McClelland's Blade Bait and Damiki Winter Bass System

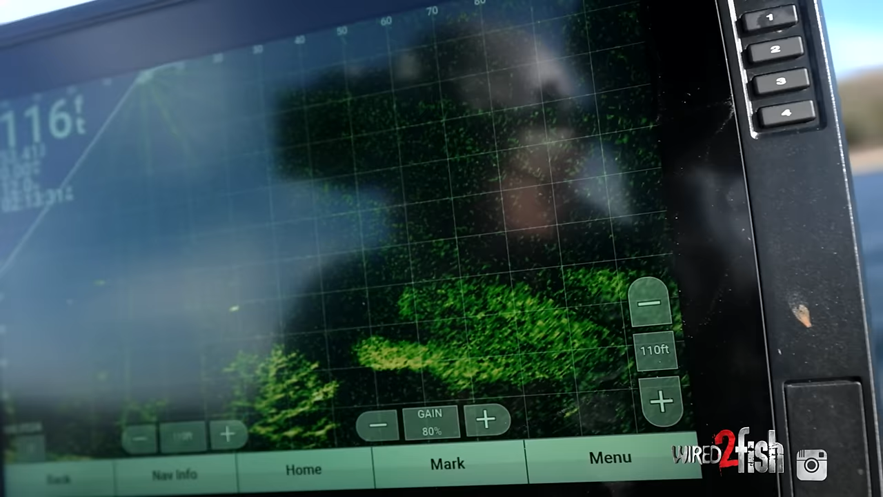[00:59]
you can see right here on my LiveScope, right here, I mean, that's the fish feeding on them. These are all fish feeding right here on the LiveScope.
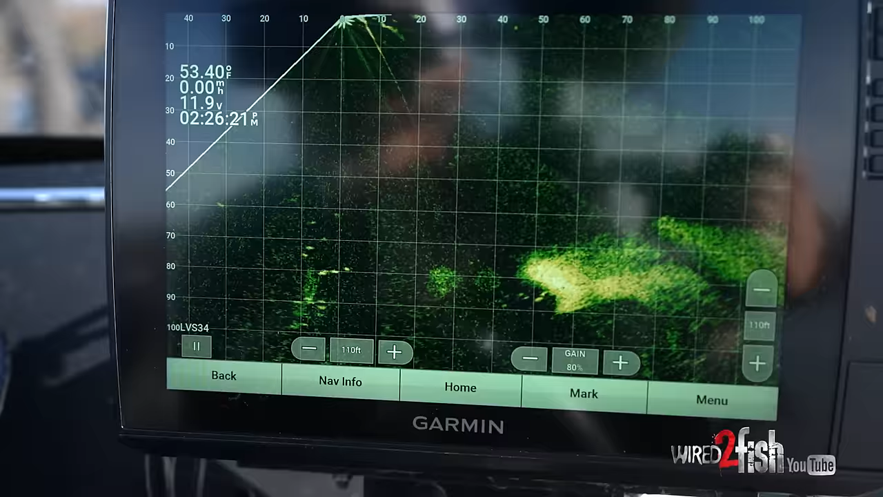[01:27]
Using my Garmin forward-facing LiveScope, I was able to, you know, relocate the bait.
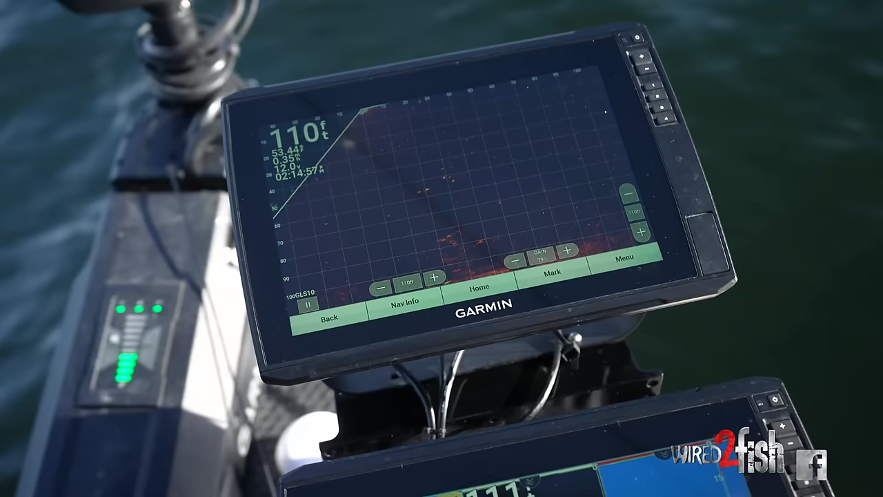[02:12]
I mean, it looks like there's a group of spots that have broke away from the bait. I've kind of lost track of the bait right now, but there's definitely a group of fish that, there he is.
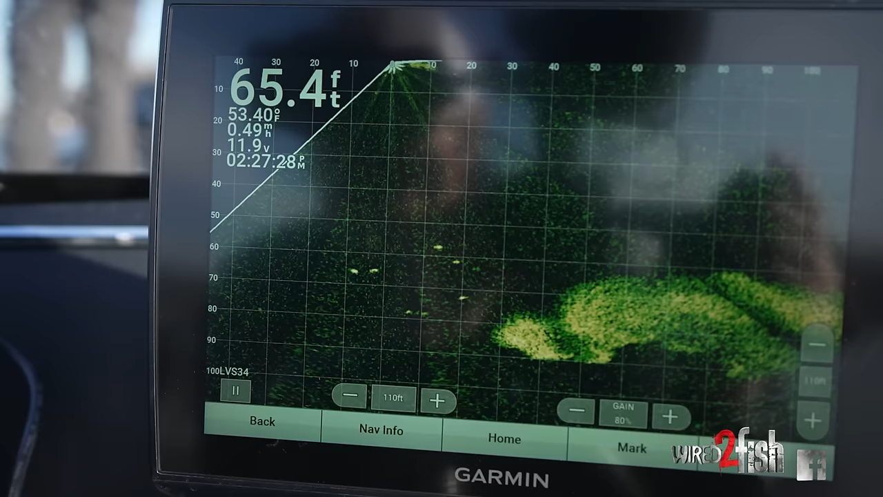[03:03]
On screen: depth 65.4 ft
I mean, they're kind of swimming around, following it, chasing it, but they really aren't getting aggressive at all
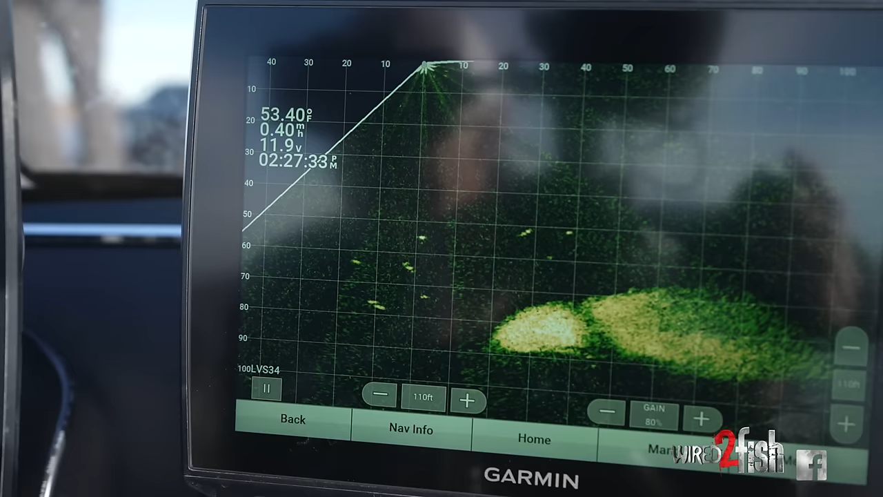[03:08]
to actually trying to eat the bait.
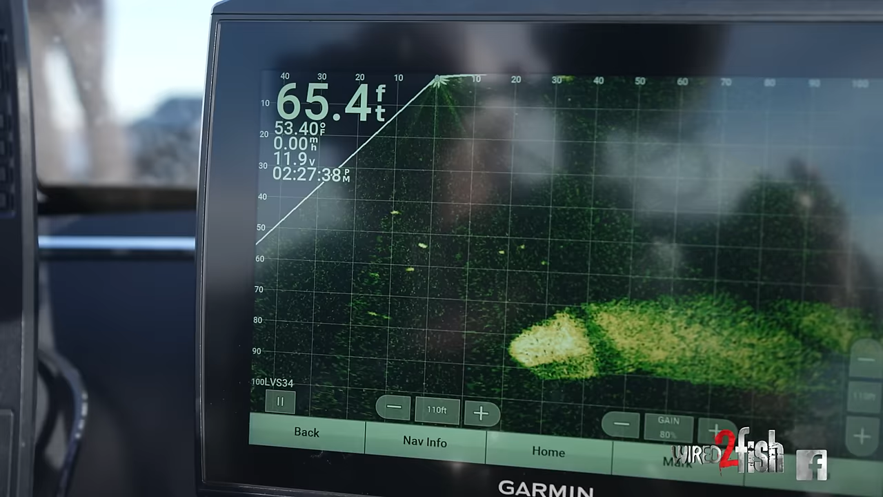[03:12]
On screen: depth 65.4 ft, water 53.40°F
You would think if you drop something down there on them and hit them on the head, they would eat it every time, but they don't always do it.
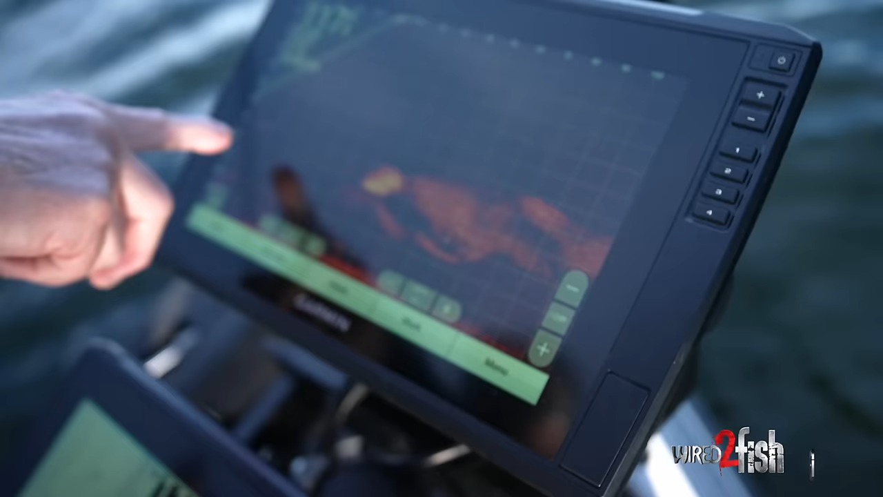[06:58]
I mean, these fish are actually behind the boat. These fish are out in front of the boat. There's a group of fish over here in the middle of the bait right there.
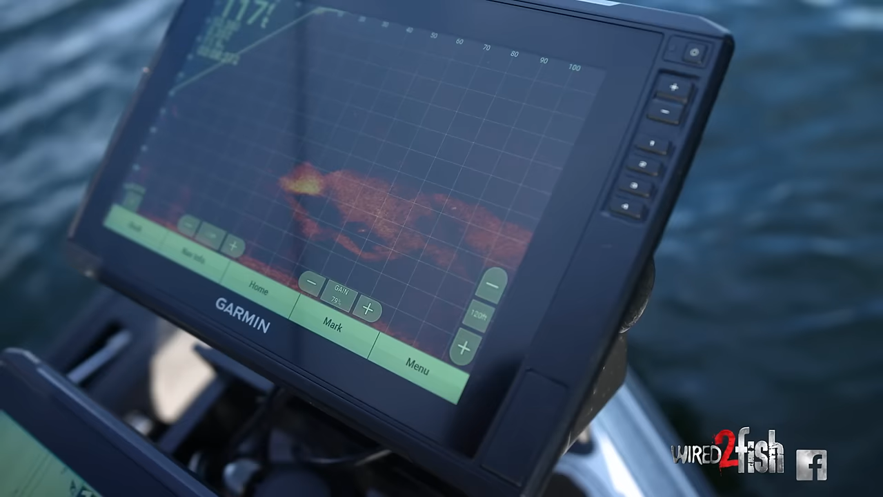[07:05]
I mean, there are just fish everywhere out there right now. you're putting yourself in a situation where you're around a lot of fish and if you change your presentation
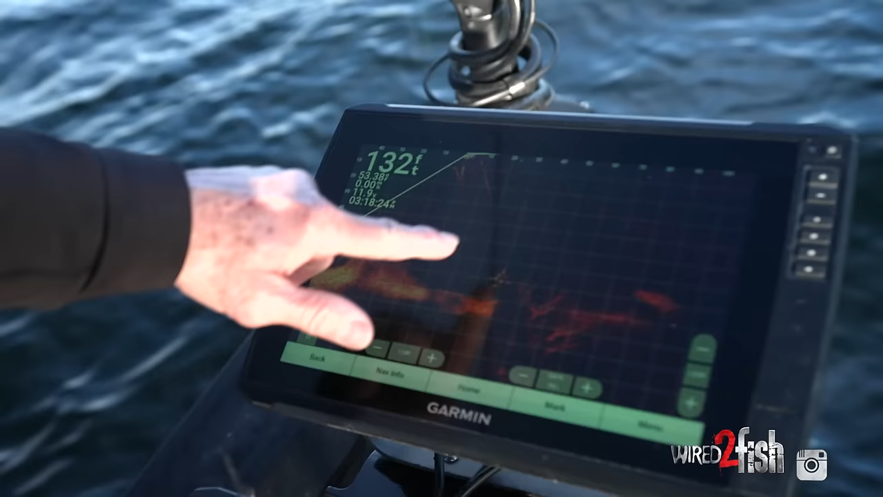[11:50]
fish actually coming up and that whole school is actually all
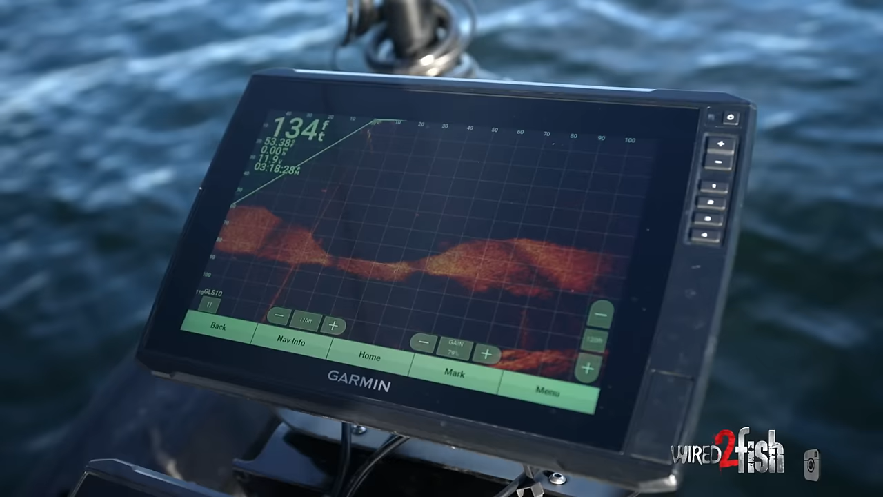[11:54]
fish right there behind you same all look at them all following me come
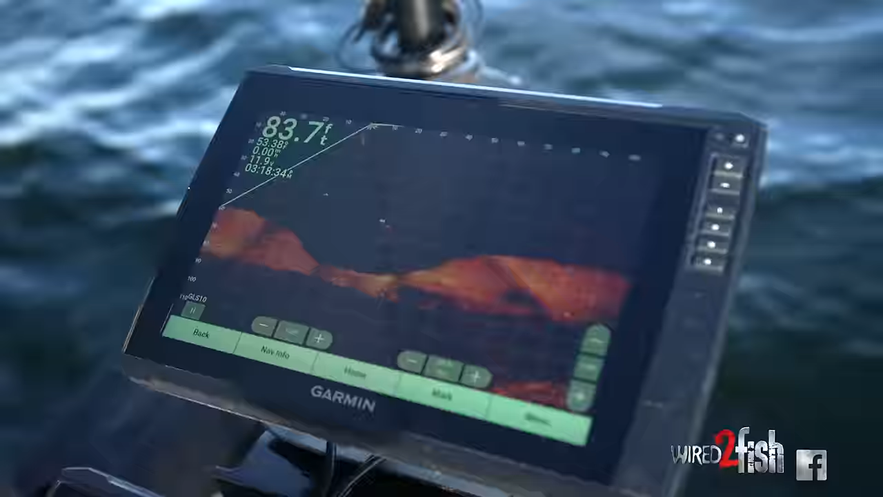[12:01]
on up here darling yeah it looks like a big old large mouth doesn't it oh yeah big old large mouth